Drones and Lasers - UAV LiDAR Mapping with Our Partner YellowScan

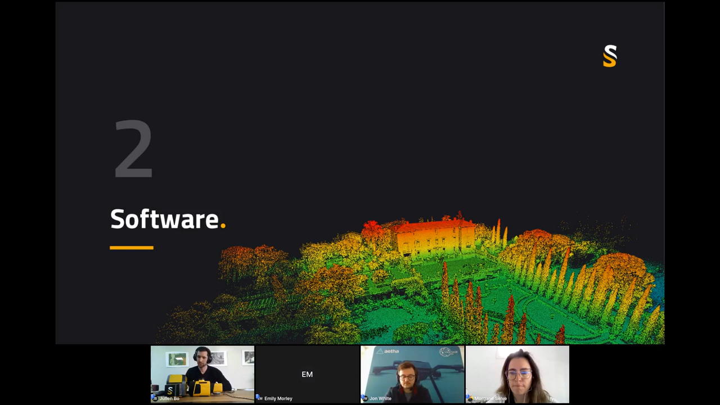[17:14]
Um, now, if there is no question on this topic, I can move, um, to the software parts, uh, because we offer complete package. So when you buy Yellowscan, you have hardware, but you have as well software and services. So now is the software part. So I'll, I'll, I'll, I'll show you then the, the workflow.
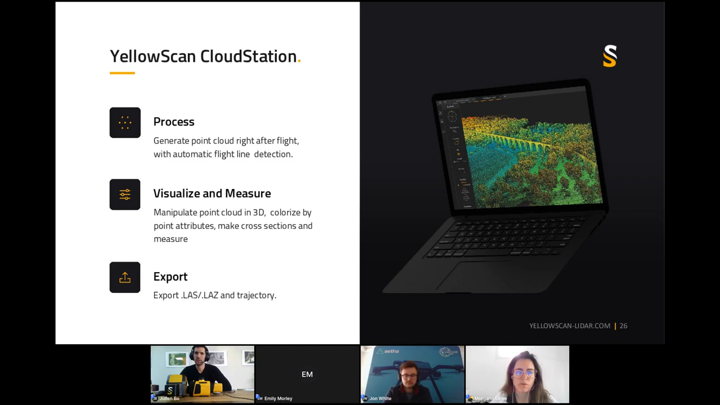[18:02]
Uh, uh, basically the solution is helping you, uh, uh, generating, uh, your point cloud and visualizing, uh, visualizing. So basically you can see your point cloud and start to do some processing. Um, so you have some add-ons strip adjustment, which is, uh, reducing the, um, the, the gap between one point cloud from another, uh, from one flight line to another. So basically you are matching better your, your, your point cloud from different, uh, flight lines. Um, you have then terrain, which is, uh, allowing you,
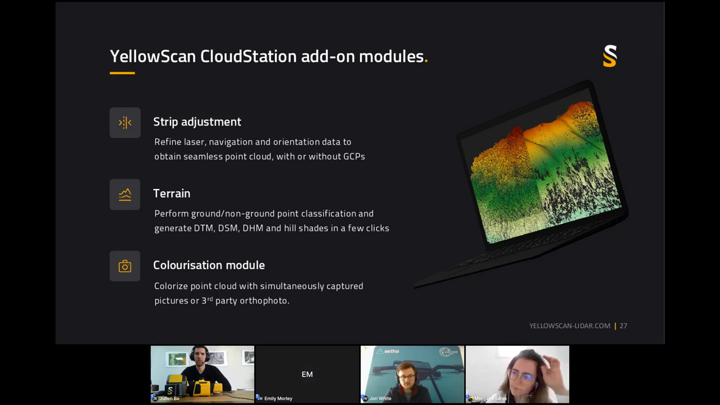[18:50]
DSM, DHM and hill shades. Okay. And if you're flying your LiDAR with a camera module or a camera, a single camera, a dual camera, you can colorize your point cloud from two colors, uh, uh, collected by the RGB, um, uh, by the RGB camera. Okay. So you can colorize the point cloud at the very end of the process. So here is the process.
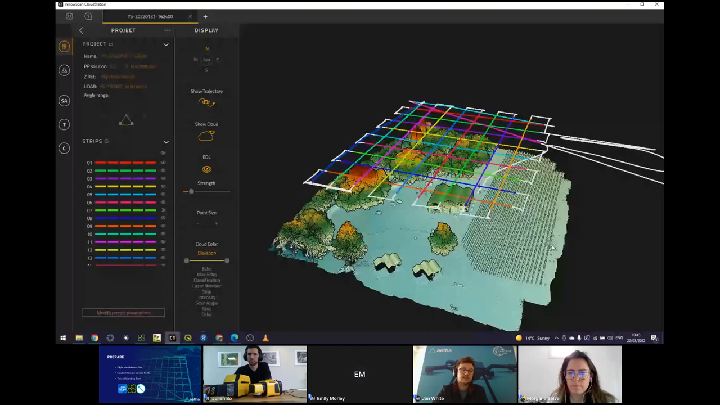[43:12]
and you'll be greeted with a really quick visualization of the scene as it was captured. Um, so as far as validation of your data goes, um, yeah, really useful, saves a lot of time and a lot of effort. Um, you'll see the trajectory with our calibration patterns is overlaid over the top of it. So we can segment that flight down into strips and see exactly where each point is being generated from.
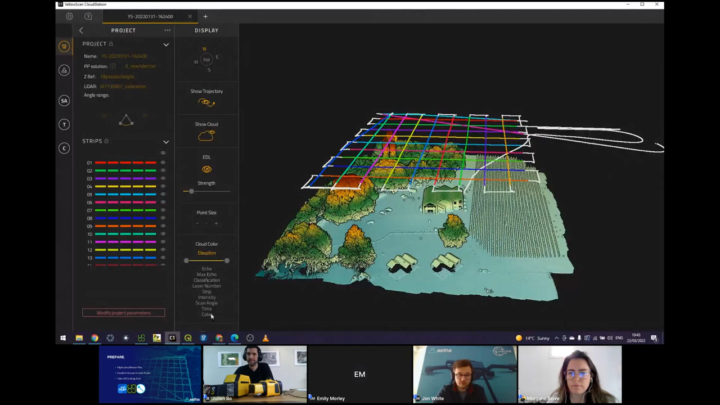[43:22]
Um, so we've got a number of visualization options that we can go through. Um, if we go into color by strip, you'll see each of the points has been colorized according to the, um, flight line that it was captured in. Uh, so this is really useful for assessing the, um, the accuracy of the alignment of each of those strips.
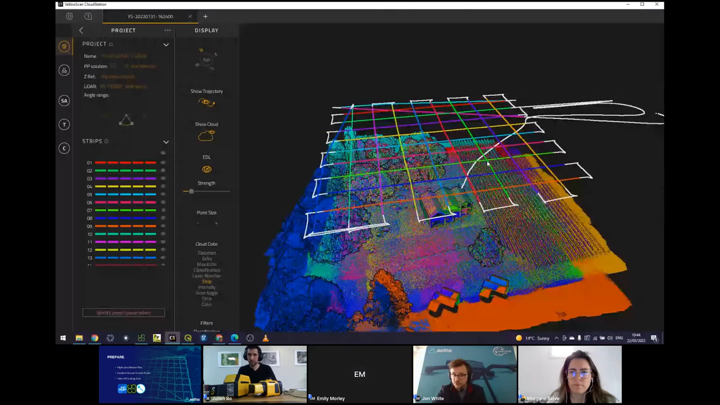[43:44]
Um, so within the strip adjustment module, um, you'll see, obviously this is, um, essentially just a couple of parameters. Um, robust is generally what we'll stick with. Um, but precise is, is much more, uh, in terms of things like corridor mapping where you have a single point of alignment. Um, for ground control points, this is also where you will import your known coordinates as a CSV file. Um, and these will be easy to visualize within the scene,
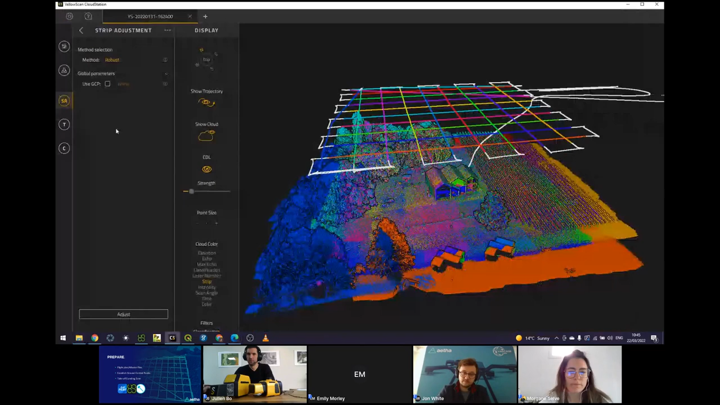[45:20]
Um, you'll see we're visualizing by, uh, RGB elevation. Um, so this in itself is a really powerful tool for visualization.
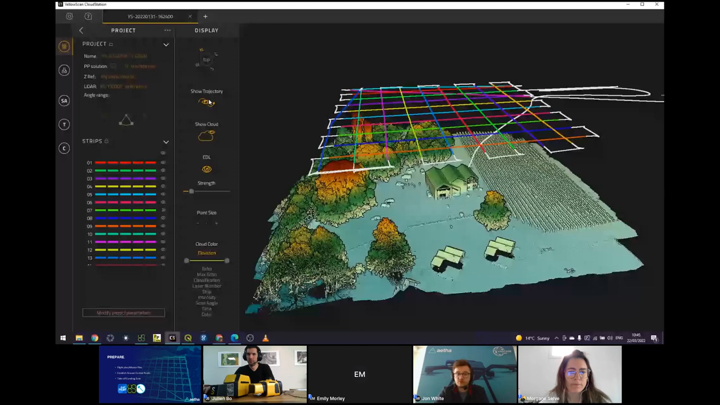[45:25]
Um, so if there are particular topographical features that we want to highlight and identify, uh, visualizing them, uh, is as simple as moving a slider. So we've got the ability to really hone in on, uh, uh,
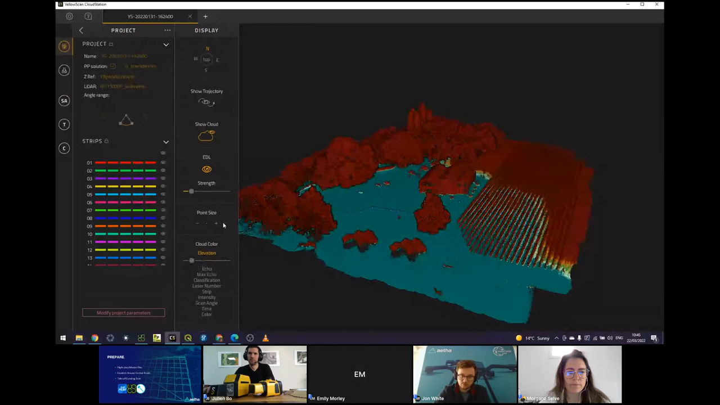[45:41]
all of the, um, one of the sort of subsurface features that we can detect underneath the scanner, uh, underneath the canopy, sorry.
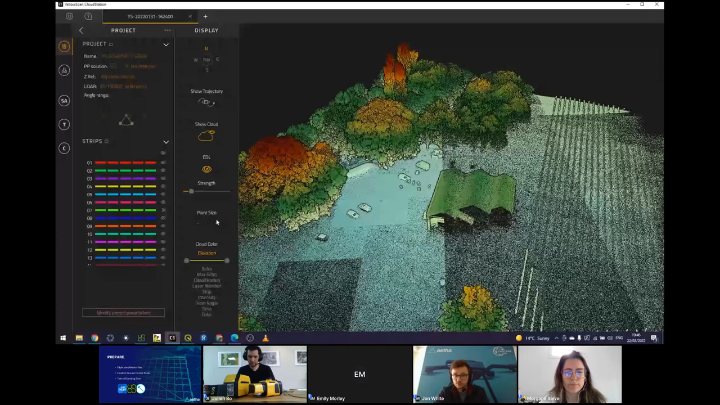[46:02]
Um, so we have a cross-sectional analysis tool where we can take a slice across this whole scene, uh, and visualize our point cloud,